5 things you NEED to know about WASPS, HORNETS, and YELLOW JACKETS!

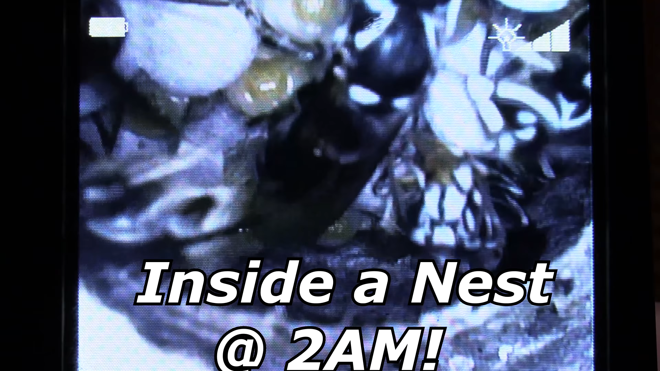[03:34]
see what they're doing with their eyes so everything they do is completely by feel with their antennae and in my opinion this is one of the most amazing things about what wasps